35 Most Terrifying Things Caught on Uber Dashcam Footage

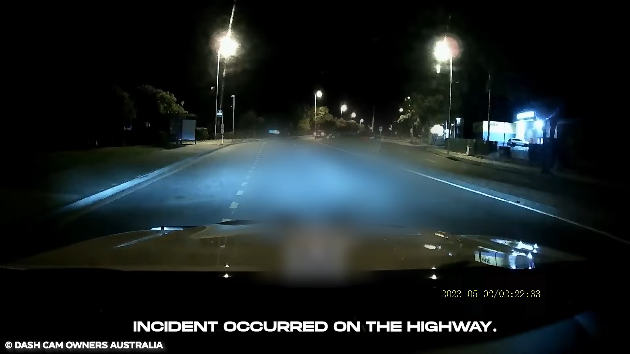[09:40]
At midnight of May 2nd, 2023, the driver was driving at his average speed and hit a jaywalker, while another person close by came to the rescue.
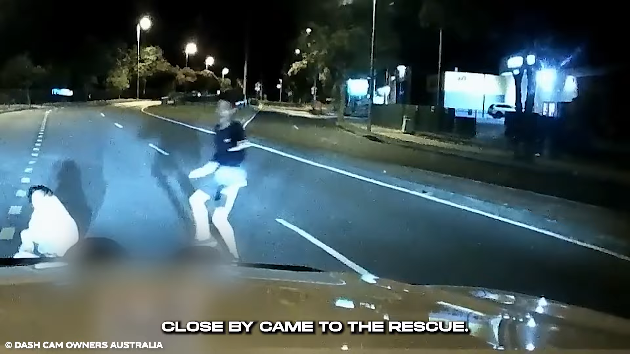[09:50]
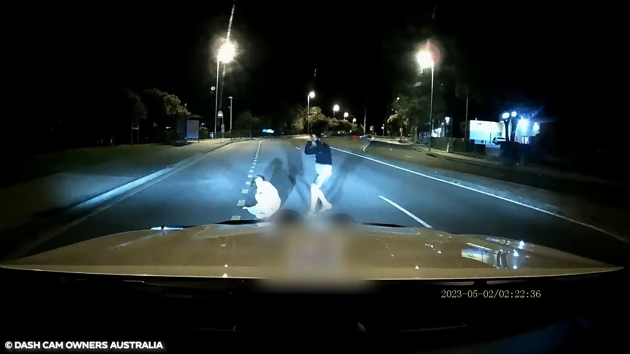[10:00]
Immediately, the driver moved away from the scene, as he could never tell if it was a planned attempt to endanger his life. Fortunately, he was able to escape, and the jaywalker suffered a minor injury. On March 1st, 2017, an annoying road rager got what he deserved while trying to assault another road user on the highway.
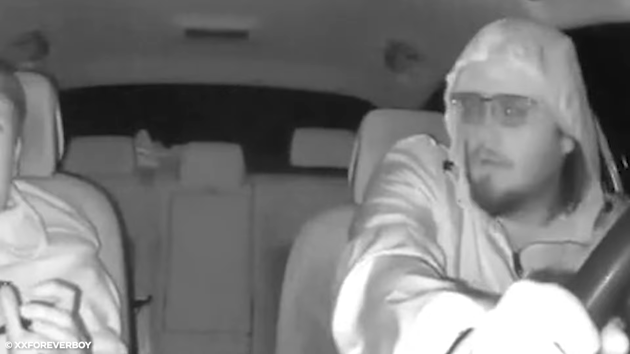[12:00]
He flared angrily at the man and he apologized, responding that he had a crazy nightmare, a revelation that infuriated the driver the most.
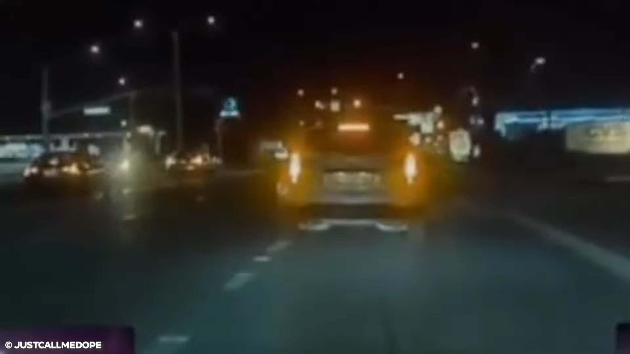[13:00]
Later, he got double-crossed on the highway,
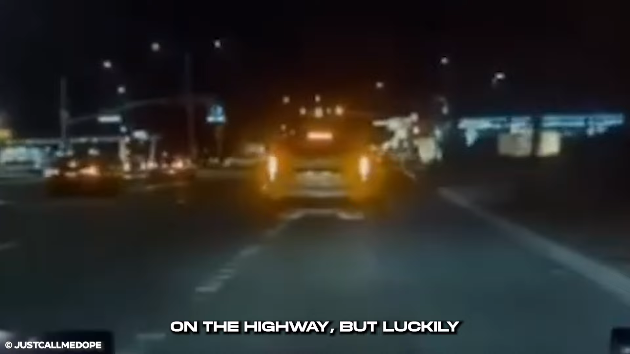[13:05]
but luckily, he still managed to take a reverse and escape. What these people want from him remains unknown.
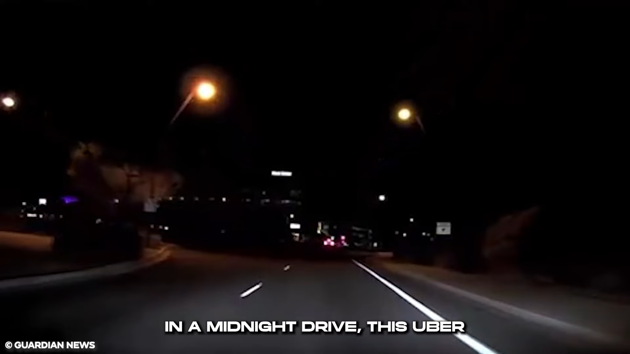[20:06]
in a midnight drive this uber driver ran into a jaywalker who crossed the road with his bicycle an incident that ended up being fatal
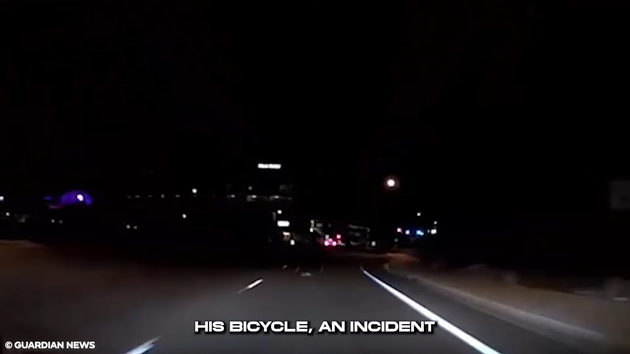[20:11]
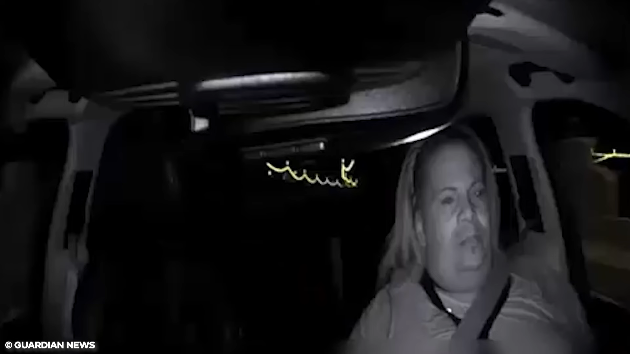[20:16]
the driver however was not concentrating on the road either he was
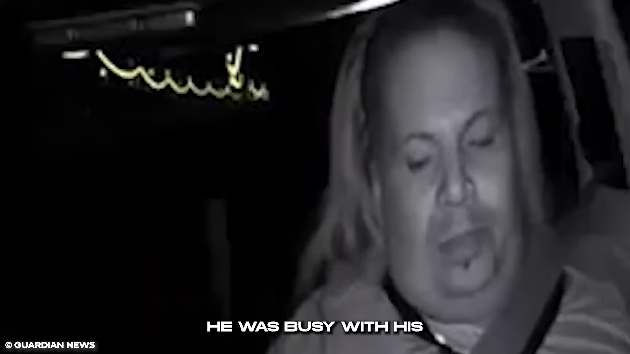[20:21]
busy with his phone while driving in the course of that he accidentally hit the jaywalker to death
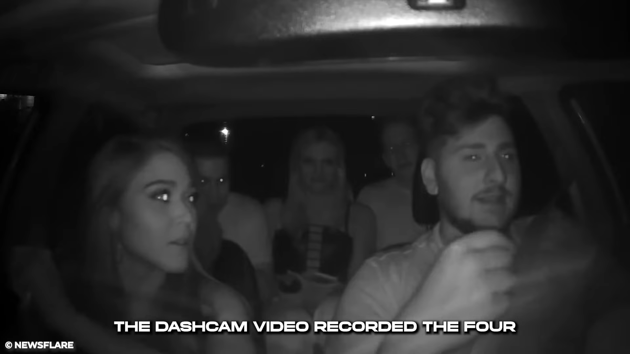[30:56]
the dash cam video recorded the four passengers who had poor behaviors one was even
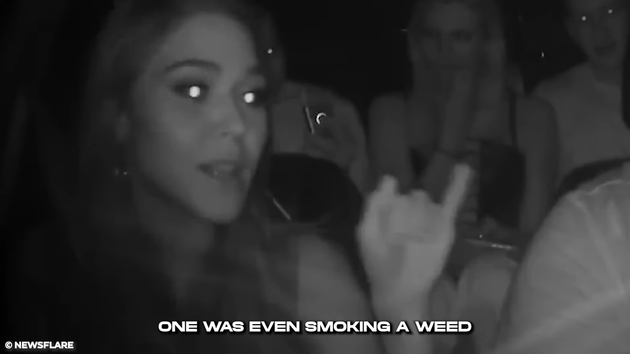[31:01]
smoking a weed pen at the back and the one in the front touching the radio without permission